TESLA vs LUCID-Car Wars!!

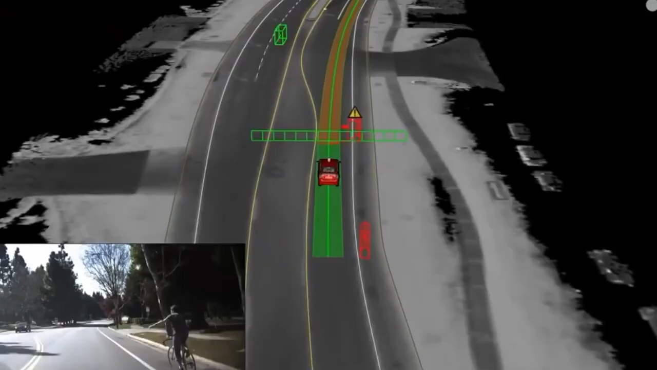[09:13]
Many drivers working on autonomous systems think LIDAR is essential to make cars completely driverless.